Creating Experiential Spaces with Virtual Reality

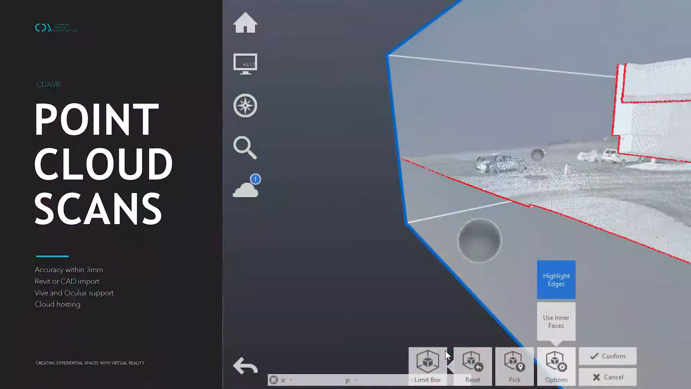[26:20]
It has accuracy up to three millimeters, and it can be imported either into Revit or CAT, depending on the client's workflow. So, you can see here, this is actually in the ceiling panel.
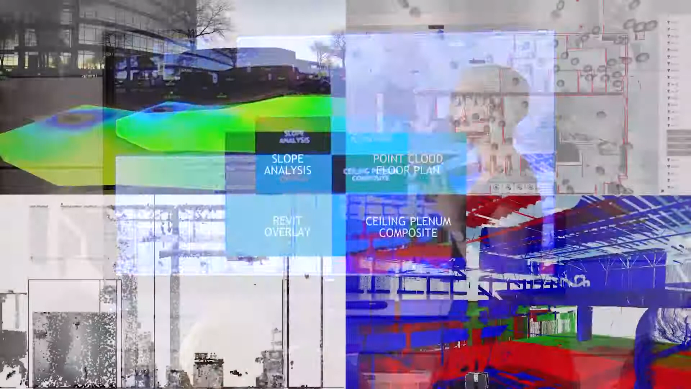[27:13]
We have the ceiling plenum composite. You can see all of the different aspects in the plenum are being tracked there.